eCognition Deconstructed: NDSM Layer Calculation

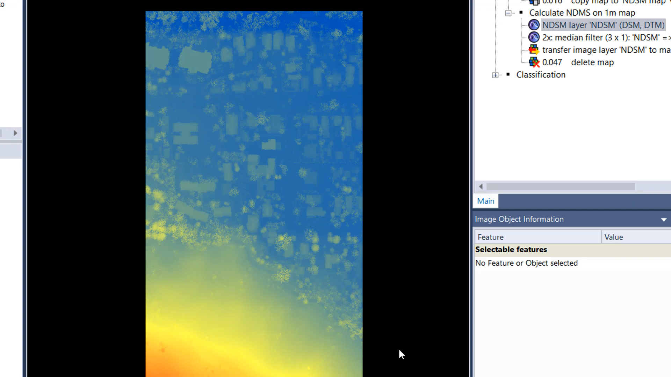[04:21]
And in the NDSM all the ground points or the pixels they should be close to zero.
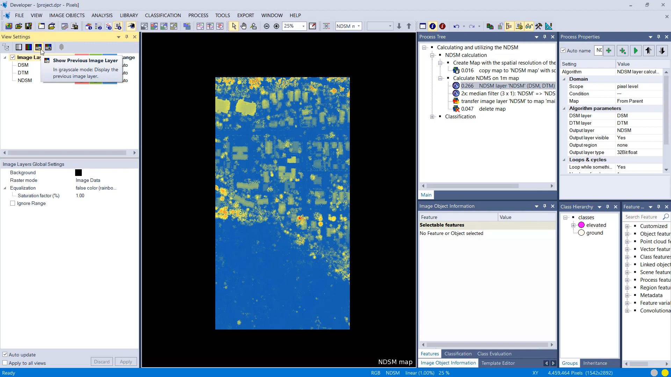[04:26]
And buildings or things that are elevated should have positive values.
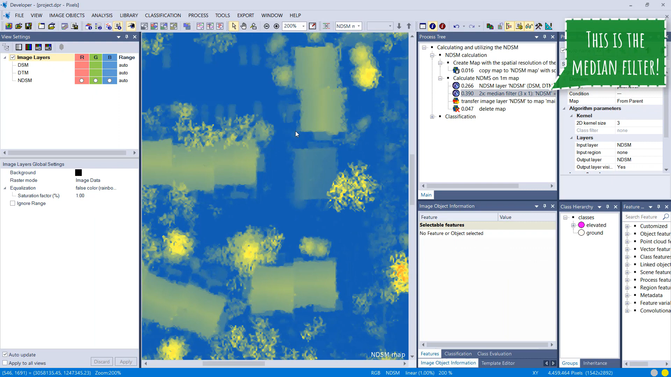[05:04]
And then I'm going to send this NDSM back to my main map. And delete the map that I created.
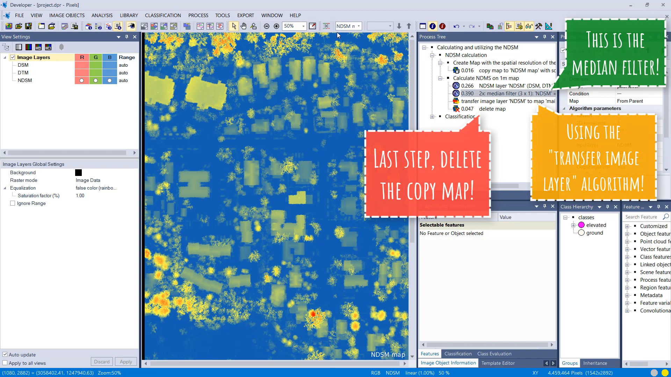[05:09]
The copy map for the NDSM calculation.
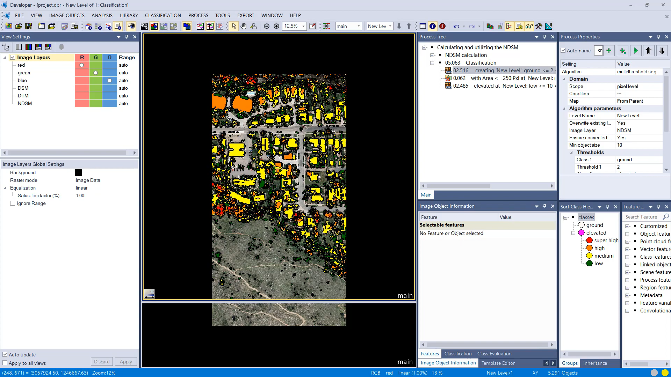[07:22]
Allows you to discriminate buildings and vegetation easily. All right.